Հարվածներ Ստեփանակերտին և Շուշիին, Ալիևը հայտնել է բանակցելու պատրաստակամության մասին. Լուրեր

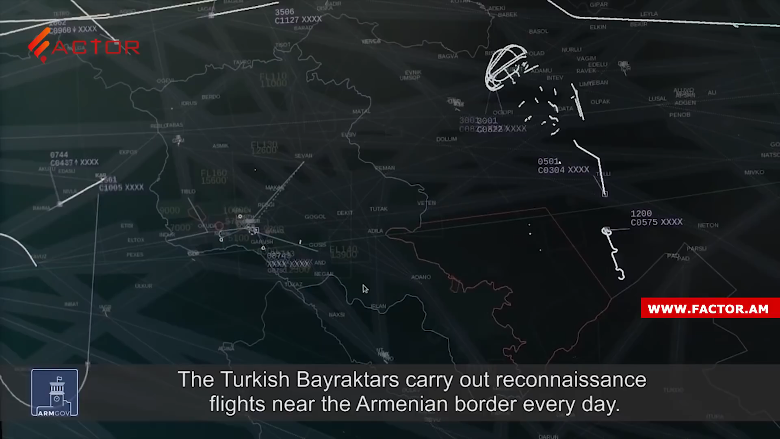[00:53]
հետաղուզական թրիչքների են դուրսկալիս։ Այսպիսի ակտիվություն հայի
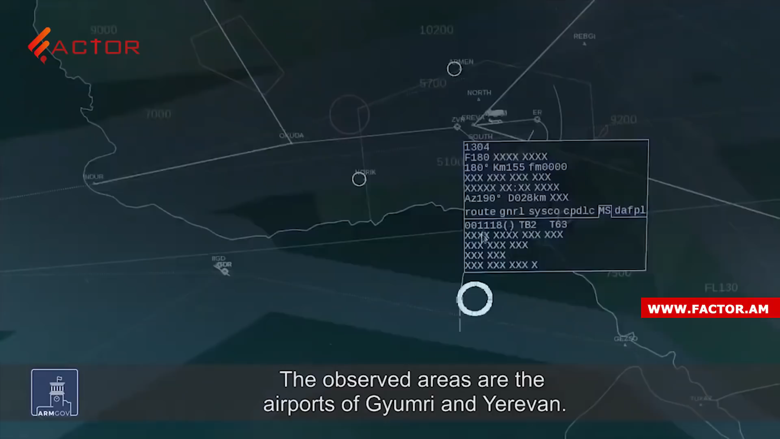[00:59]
այարոնավի գհեցյան նկատել է դար պատրազմի առջին որը։ Հանոթհաչուններին հաճախ ուղեկցում են նաև ինգնաթիրներ,